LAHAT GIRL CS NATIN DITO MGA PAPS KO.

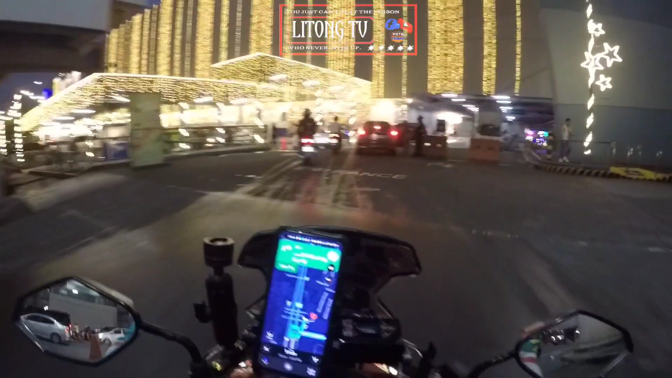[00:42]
Dito lang sa masinag, kung saan makikita niyo maraming Christmas light.